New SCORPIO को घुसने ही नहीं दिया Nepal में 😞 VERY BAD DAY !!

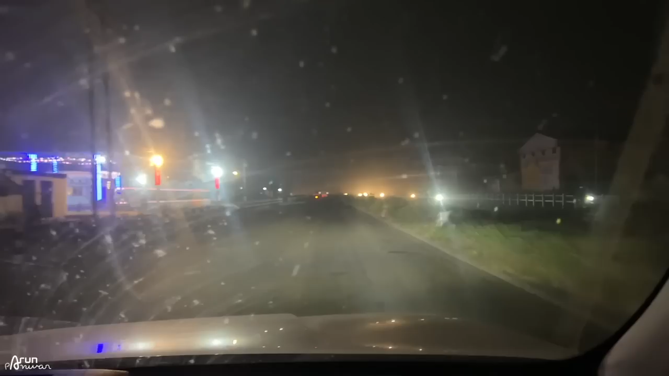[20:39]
और भाई यहां पर पेट्रॉल पंप इतने खाली और यह रोड इतने खाली क्यों कि वीकल सी नहीं है वीकल से परइसे